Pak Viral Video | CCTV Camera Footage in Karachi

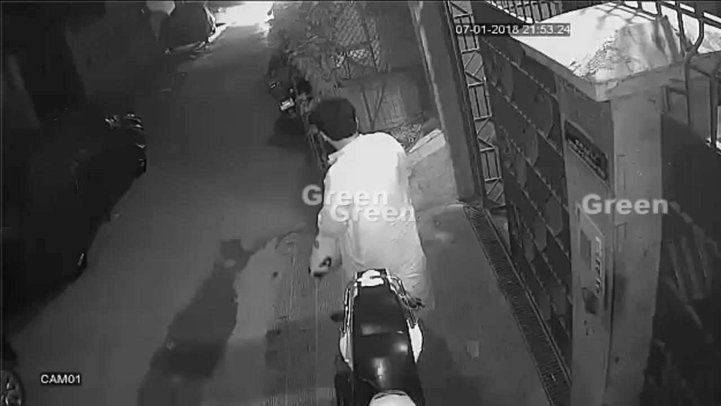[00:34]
دوستو اس ویڈیو میں آپ دیکھ سکتے ہیں کہ ایک داڑی والے بزرگ پکی عمر کے شخص اپنے دروازے کے باہر کھڑے ہیں ان کی وائف بھی ان کے ساتھ کھڑی ہے ایک گاڑی آتی ہے ویگنار جو پاس آکے رکتی ہے یہ اور ان کی وائف دونوں گاڑی کی پچھلی سیٹ پر بیٹھنے لگتے ہیں لیکن پھر نہ جانے کیا سوچ کر یہ اس گاڑی کو آگے بھیج دیتے ہیں شاید یہ گاڑی ان کے کسی جاننے والے کی یا بھائی کی ہے جسے وہ آگے پارک کرنے جا رہا ہے تو پیچھے سے ایک لڑکا آتا ہے ون ٹو فائف پر جو پہلے بھی گلی کی ریکی کر کے جا چکا ہے وہ اپنی موٹر سائیکل روکتا ہے اس کے پاس آتا ہے اسے گن دکھاتا
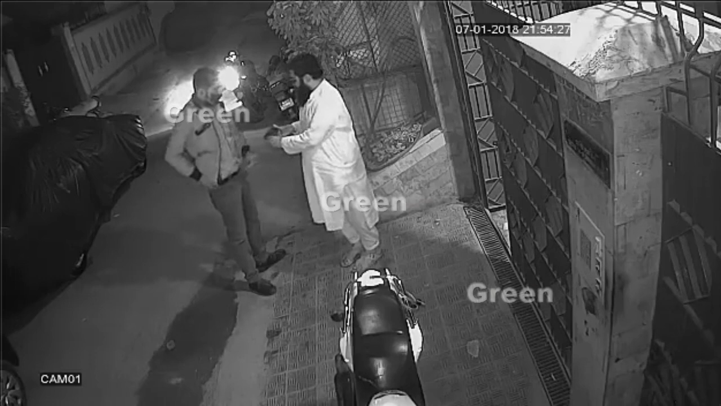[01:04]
ہے اس کا پرس نکلواتا ہے اور پرس میں سے کیش نکال کر باقی کارڈز وغیرہ آئی ڈی کارڈ یہ وہ چیزیں واپس کر دیتا ہے اور اسے کچھ بات کر کے جا کر بائیک کی کک مارک کے وہاں سے نکل جاتا ہے تو اس کلپ میں آپ کو نظر آ رہا ہے کہ کراچی کے اندر آج بھی حالات ویسے ہی ہیں جیسے آج سے دس سال پہلے تھے ان کے اوپر آپ کی کیا رائے ہیں کمنٹ سیکشن میں ضرور بتائیے گا اگلی ویڈیو تک دیجئے اجازت اللہ حافظ